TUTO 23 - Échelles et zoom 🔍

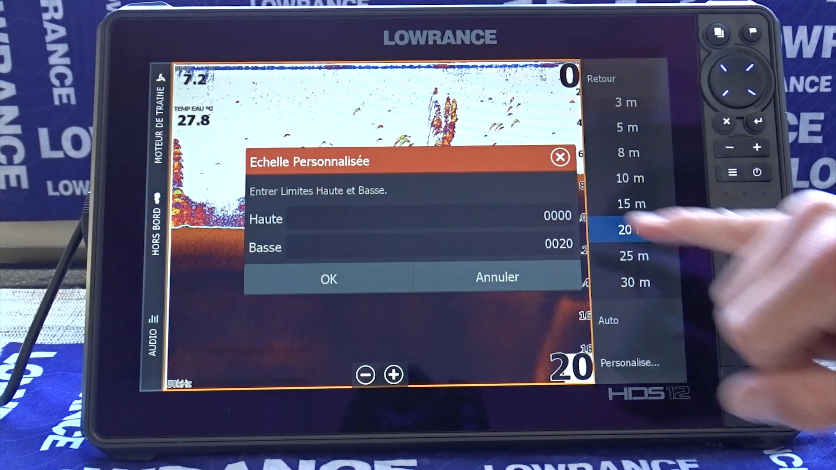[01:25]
On screen: water 27.8°C
peut décrocher entre guillemets donc le fait de pouvoir régler une fréquence une par une échelle fixe va nous permettre de régler ce problème et vous pouvez également la personnaliser donc voilà définir votre échelle de 0 à 20 ou de 0 par exemple de 0 à 22
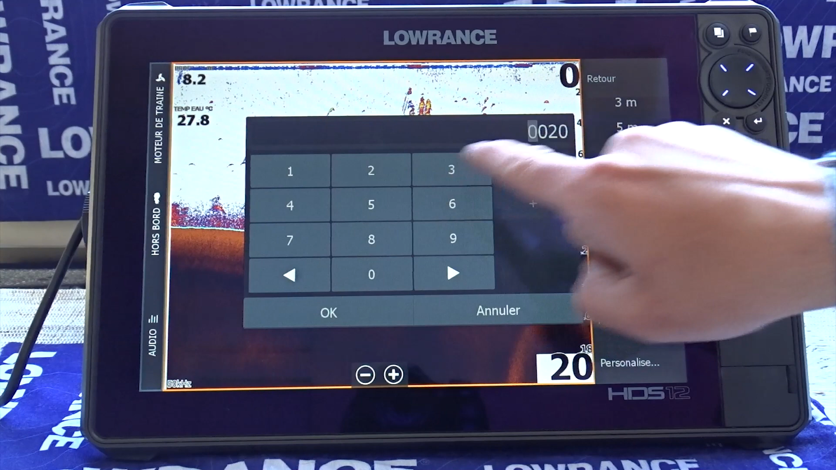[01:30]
On screen: water 27.8°C
voilà ok ok et donc là voilà mon échelle 22 m on voit ici 22 et donc ma ligne d'échelle se trouve ici
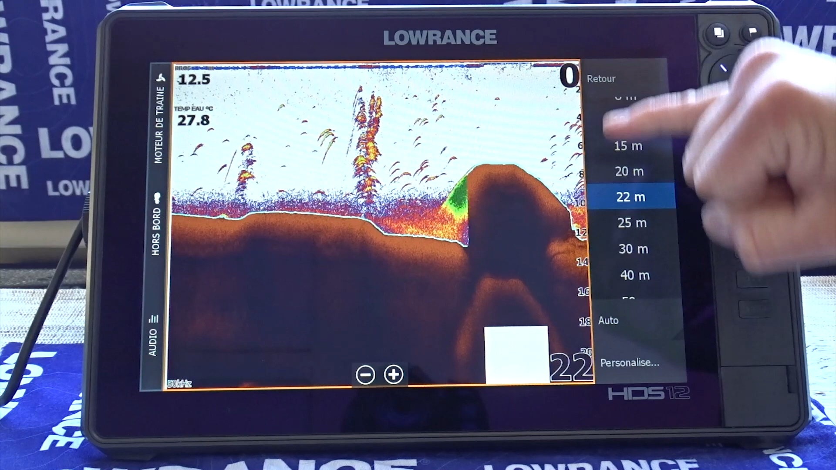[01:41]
On screen: water 27.8°C
on voit j'ai 2 m 4 m 6 m 8 m 10 m 12 m et voilà on est la ligne de fond là qui est entre 12 et 14 et on voit ici ma profondeur qui a à peu près 13 m il en est de
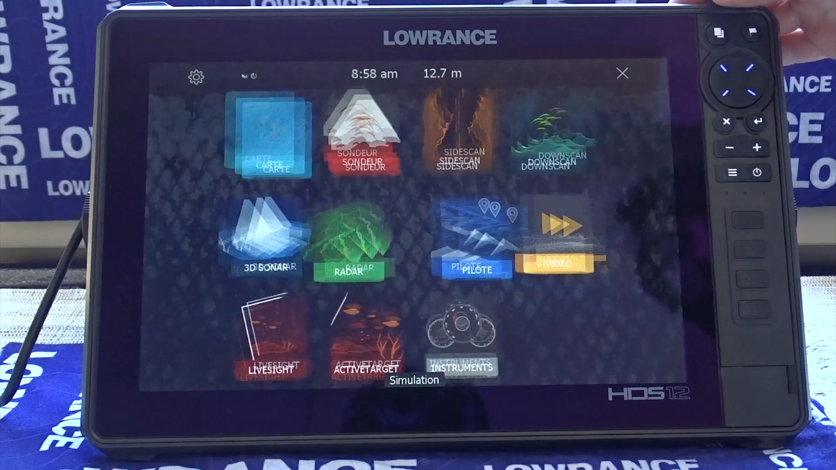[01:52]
même pour la vue dans le scan ici donc voilà on retrouve notre échelle on retrouve ici notre échelle donc je peux la remettre en automatique
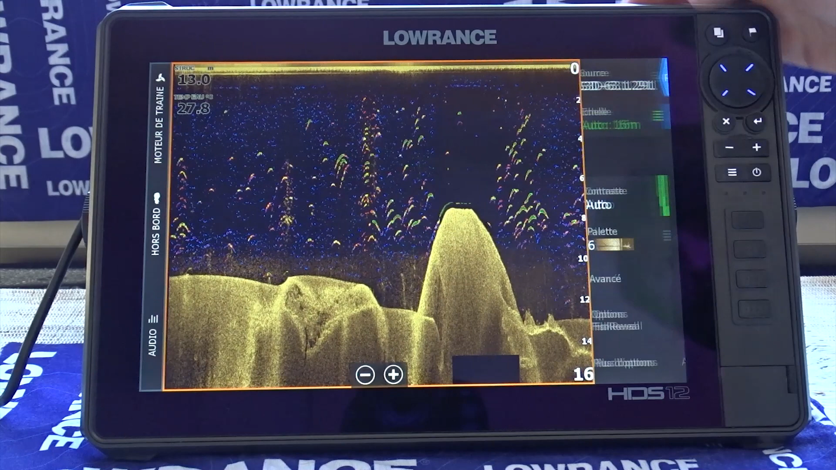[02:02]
et également sur la vue side scan où là on va avoir l'échelle donc qui se trouve ici on va pouvoir zoomer ou dézoomer par exemple donc là je zoom
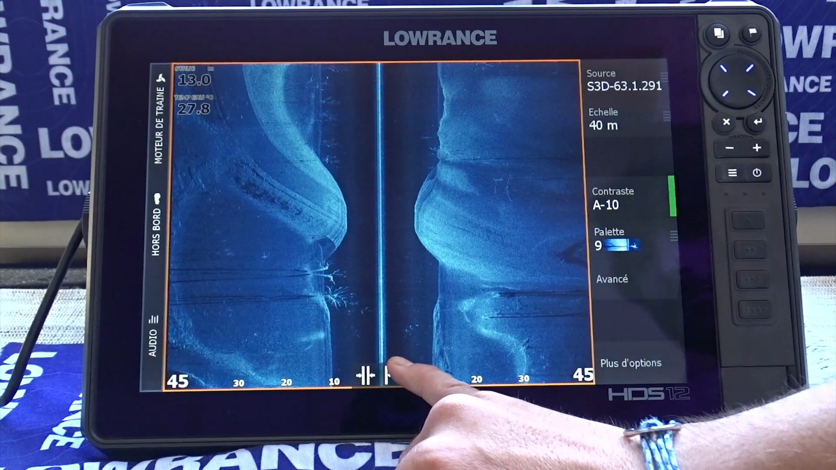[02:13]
et on voit que mon échelle en fait ici change donc j'ai mes extrémités 25 m 25 m et ici 25
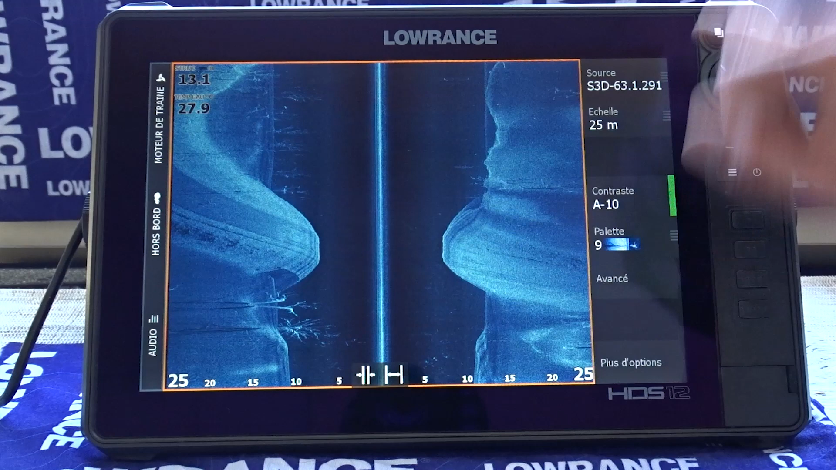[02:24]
m si je reviens sur 40 je repasse sur mes 40
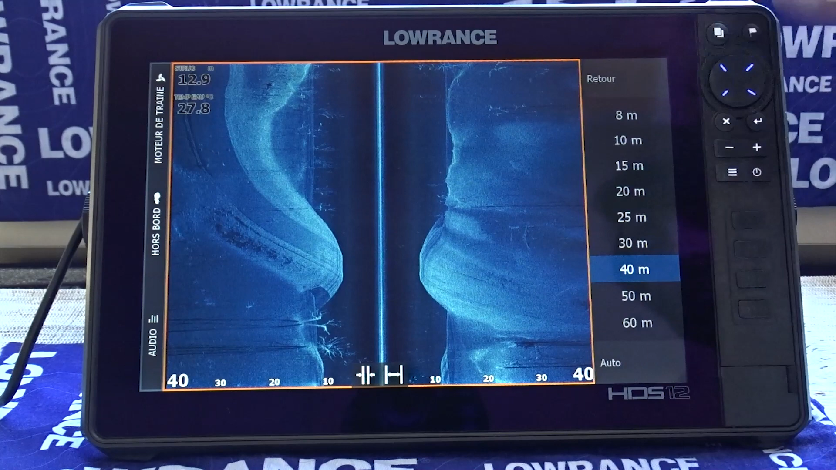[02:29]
m concernant le zoom sachez
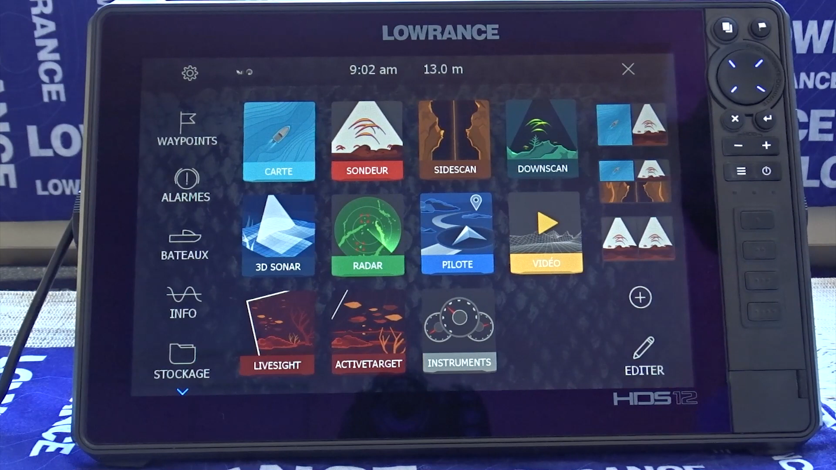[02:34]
que donc vous pouvez zoomer sur les différentes vues donc par exemple sur une vue double sondeur on va avoir donc de fréquence une vue en 50 ou en basse fréquence pour avoir une idée de ce qui se passe en règle générale
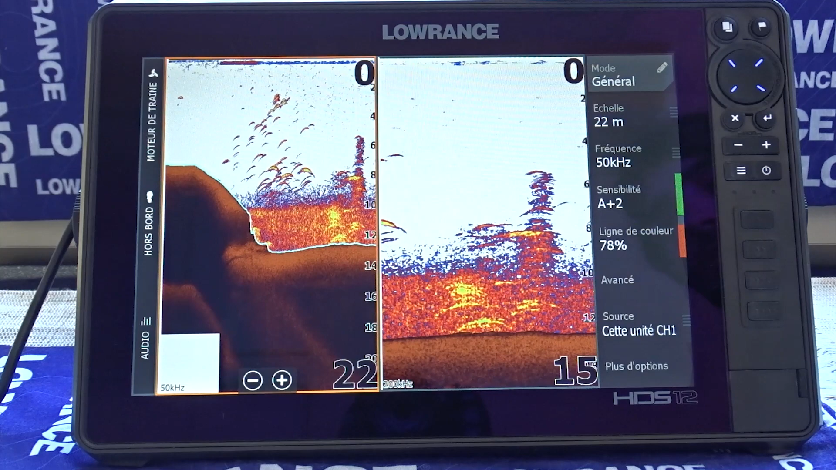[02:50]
sur la zone et une fréquence en 200 avec un cône plus petit pour vraiment savoir ce qui se passe sous le bateau à la plomb du bateau donc là parfois on a donc ce qui nous intéresse sur la zone mais si on pêche en
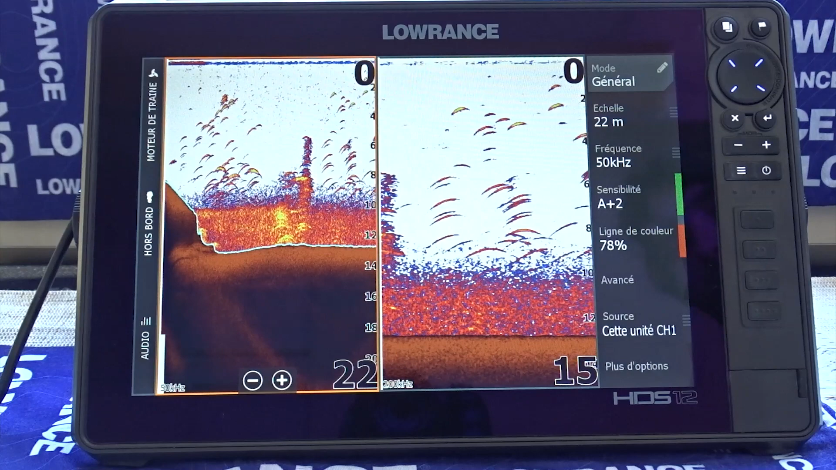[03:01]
verticale par exemple ce qui va nous intéresser c'est la zone des 6 12 m donc comment faire pour isoler cette
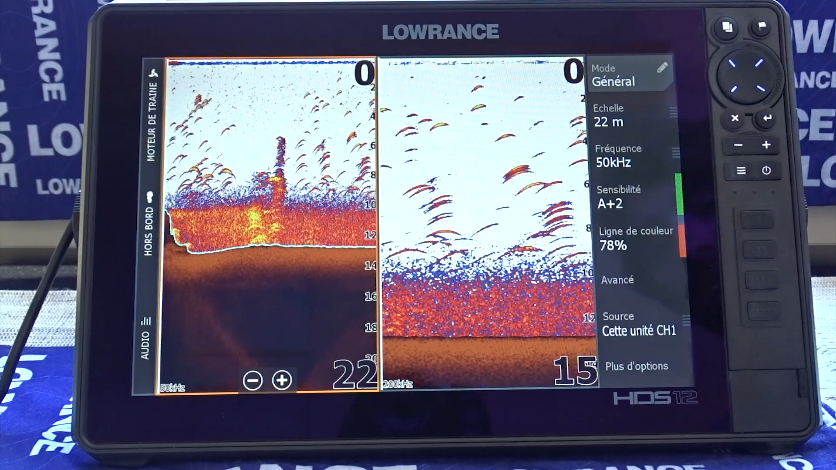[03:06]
zone là je sélectionne donc ma vue sondeur la vue sondeur souhaité donc on
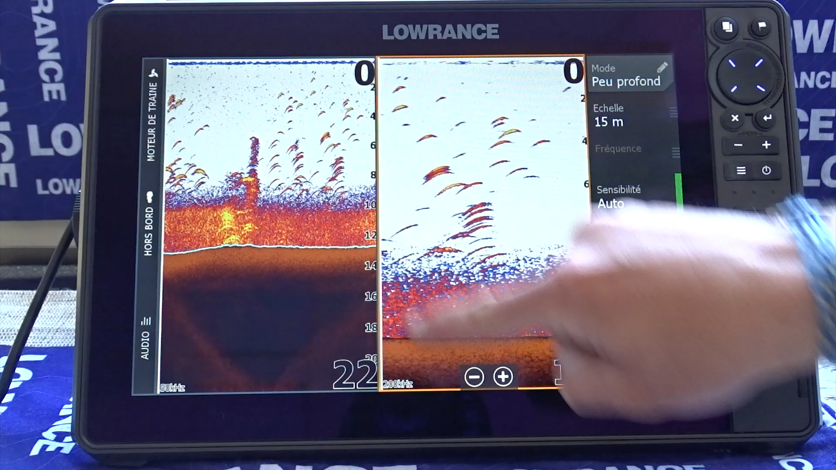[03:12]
voit bien le petit encadré orange elle est bien sélectionné et là j'appuie sur le plus et là on voit ici un carré bleu ce carré bleu représente ce
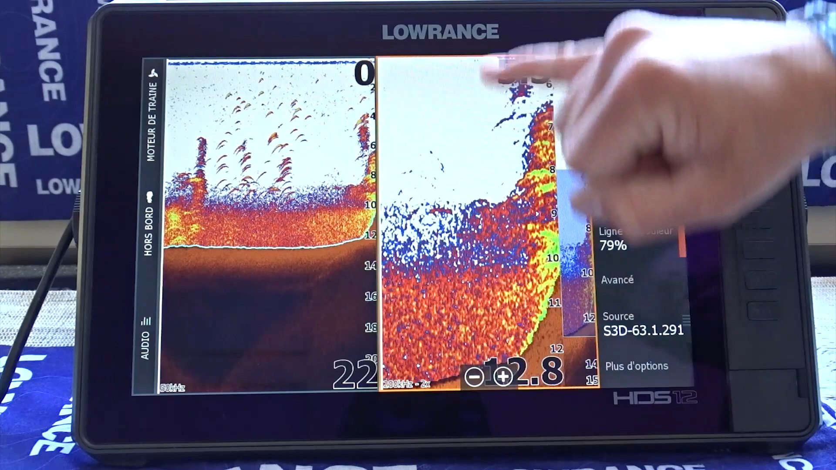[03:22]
qu'on affiche à l'écran ici et donc là on a un taux de rafraîchissement de l'image qui est assez important et on zoome vraiment sur la partie qui nous intéresse
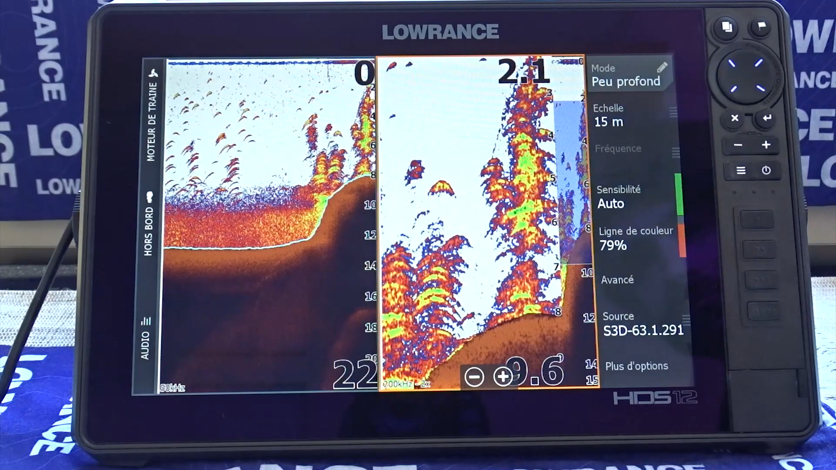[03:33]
également on peut le faire donc sur la vue la vue d'un scan
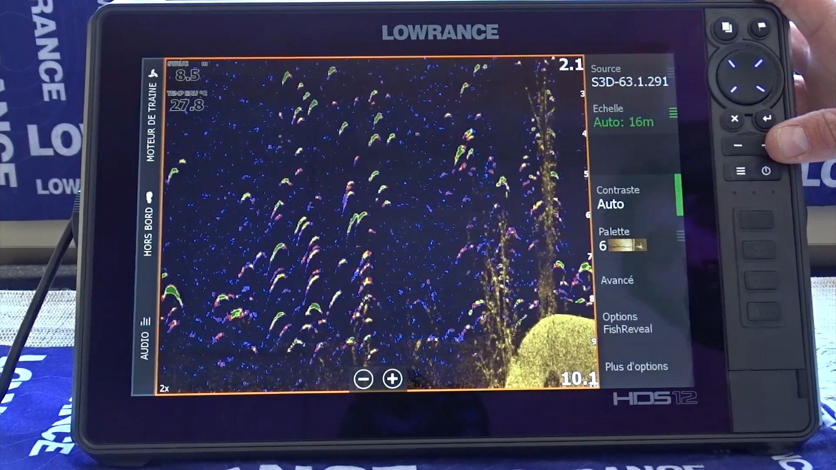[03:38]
voilà on peut zoomer et là où ça va être aussi très intéressant
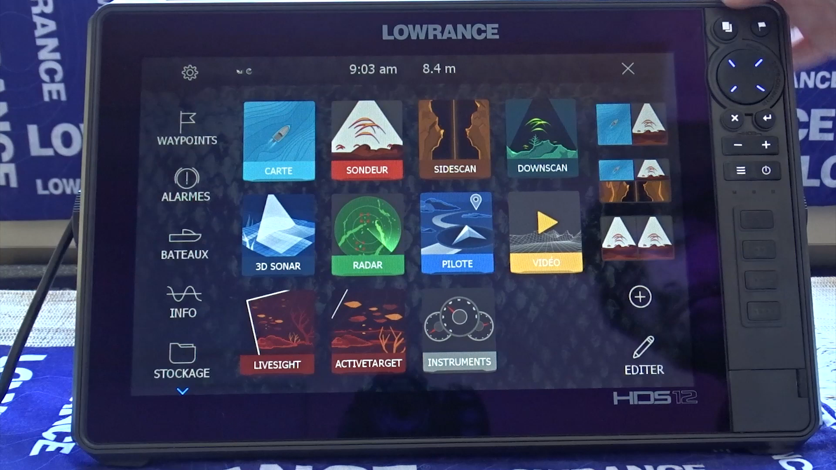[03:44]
ça va être sur la vue side c'est à dire que bon lorsque l'on zoome là on c'est un petit peu comme une voilà on actualise l'échelle par contre si je
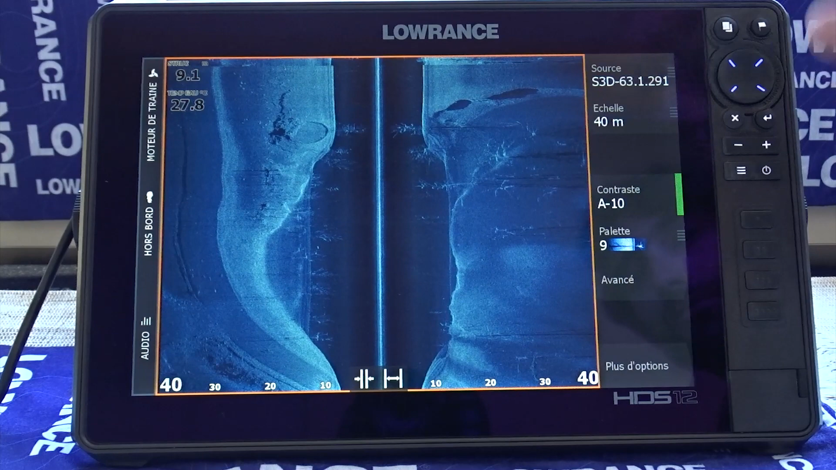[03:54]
je remarque quelque chose ici par exemple voilà là j'ai une ligne de fond qui m'intéresse avec des
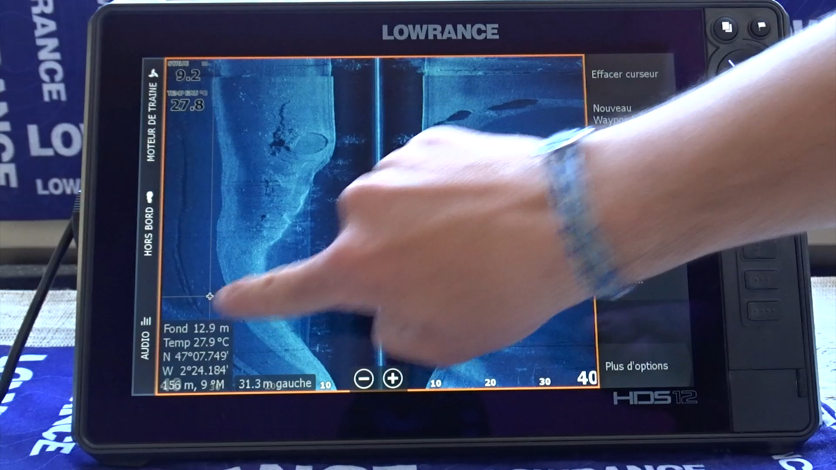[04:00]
petits points posés dessus qui ressemblent à des poissons je peux venir zoomer sur ma vue side et là voilà effectivement là on se dit qu'on peut